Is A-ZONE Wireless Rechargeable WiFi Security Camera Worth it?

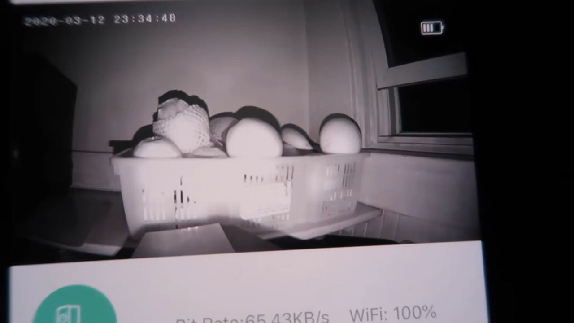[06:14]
clearly still but obviously it's just so dark it's harder to see stuff so